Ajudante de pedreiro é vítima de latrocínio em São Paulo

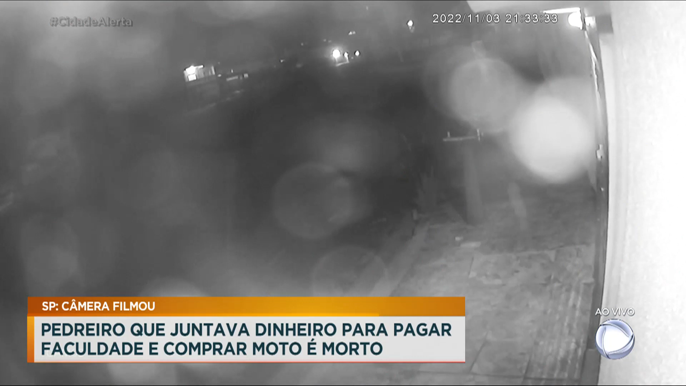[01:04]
Olha aí, tudo foi filmado. O nosso é de frito conta. O último registro de William Gustavo no momento em que foi morto.